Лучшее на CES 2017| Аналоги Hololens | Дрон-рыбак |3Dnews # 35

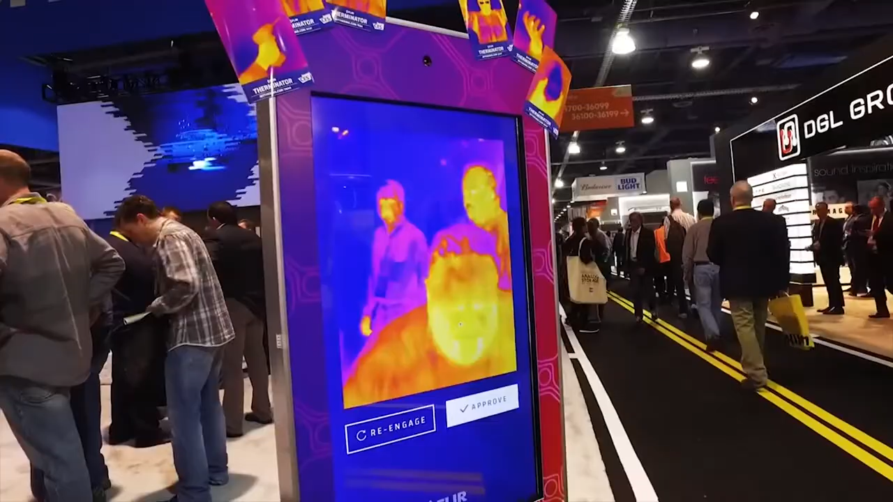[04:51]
А именно, новую версию FLIR ONE тепловой камерой аксессуара для iPhone и Android.